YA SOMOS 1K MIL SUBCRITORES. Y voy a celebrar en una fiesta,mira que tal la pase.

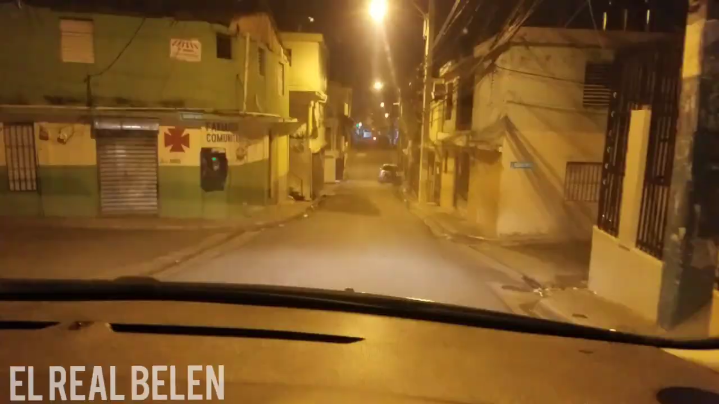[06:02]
Señores, vamos a comer algo aquí en el barrio. Ya llegamos de la fiesta, del party. Y vamos a comer algo. Mire cómo está el barrio. Está un poco desolado. Pero nada, celebrando hoy lo... Wow, esa sastrería está de obra.